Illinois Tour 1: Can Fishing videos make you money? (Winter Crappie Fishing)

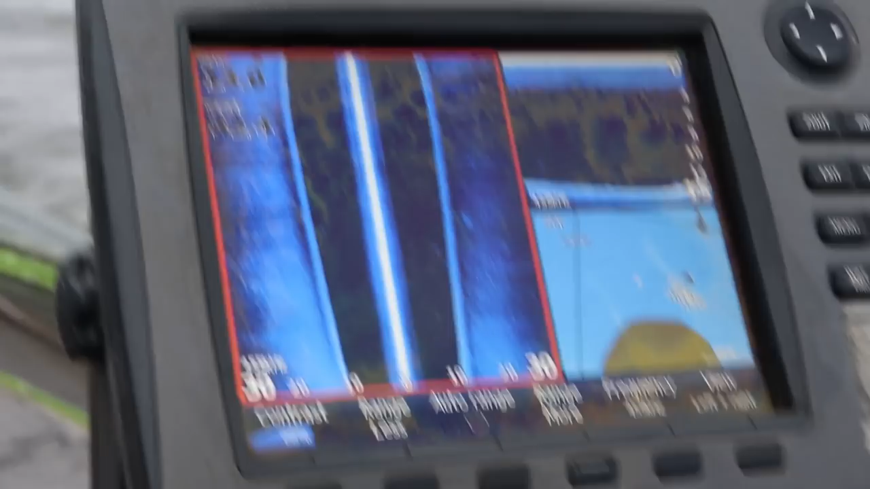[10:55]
There's something. Stump on a hump.
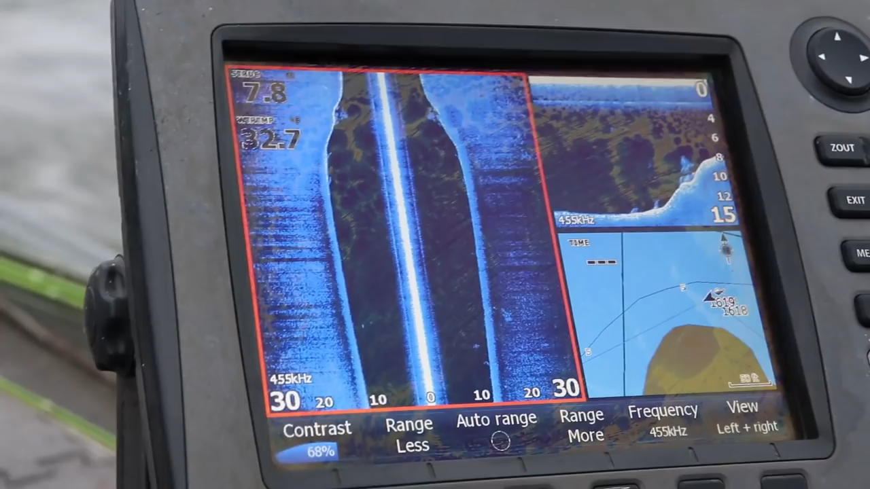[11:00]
Yeah. Doesn't look like anything there. See, that's rooted, eroded root lot. There should be 10 fish in that.
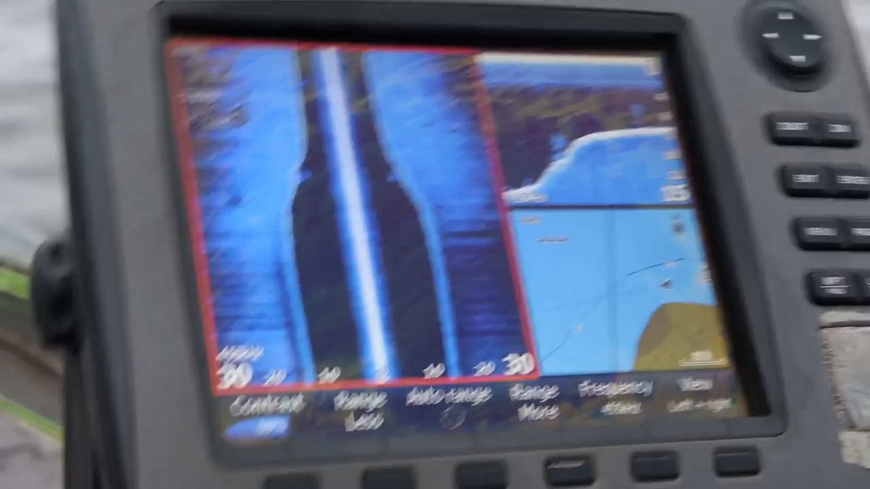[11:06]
And there might be, you know, there might be two biggins that are down in those root lots.
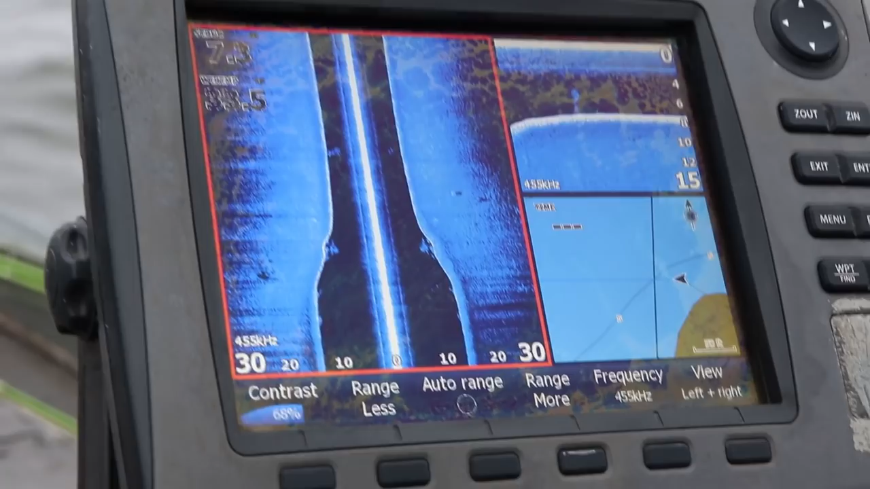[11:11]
Look at that. Is that just a big pile of them? Holy smokes.